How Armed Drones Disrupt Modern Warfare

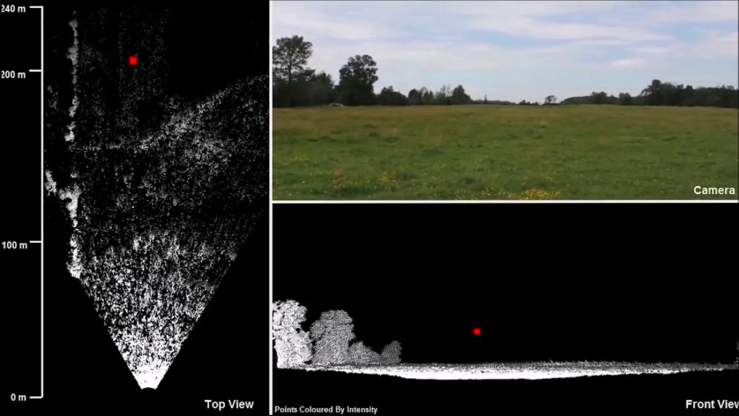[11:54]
These are very precise, but at the same time they require a line of sight which limits their range and usefulness in urban environments.